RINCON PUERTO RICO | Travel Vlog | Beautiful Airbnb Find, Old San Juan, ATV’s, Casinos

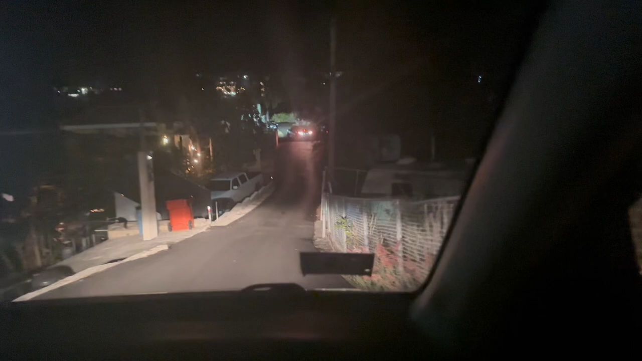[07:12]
It is on a huge mountain, so it was very hilly. And if you're a nervous driver like myself, I would suggest coming in the daytime, for sure.
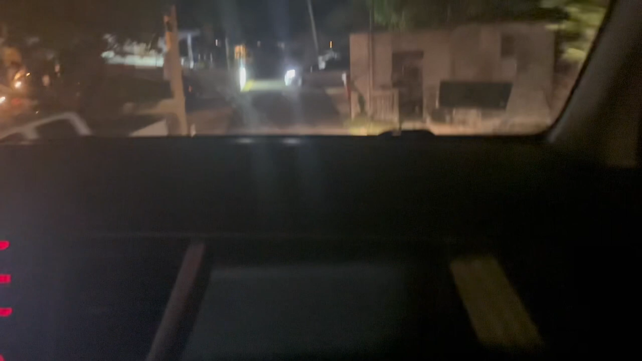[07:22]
Because I did not even see some of the barbed wire protecting us from falling down.